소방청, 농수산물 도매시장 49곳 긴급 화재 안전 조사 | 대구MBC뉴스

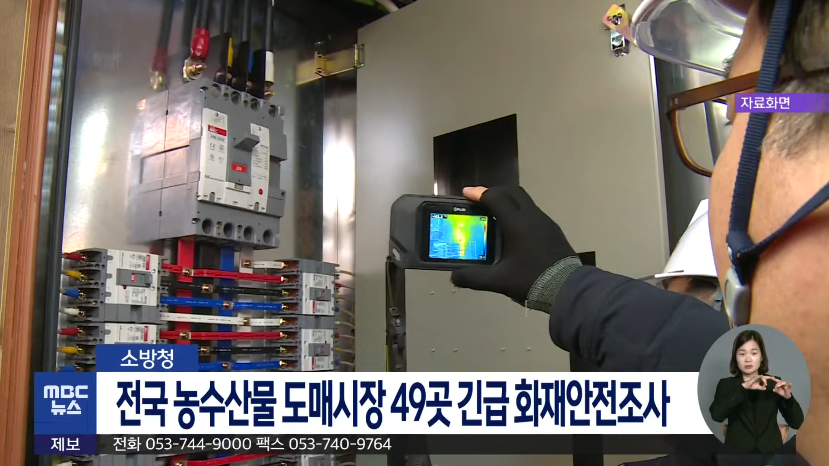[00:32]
또 열화상 카메라를 활용해 시장 내 전기 관련 시설을 점검하고 상인을 대상으로 화재 안전 행정지도도 실시할 계획입니다.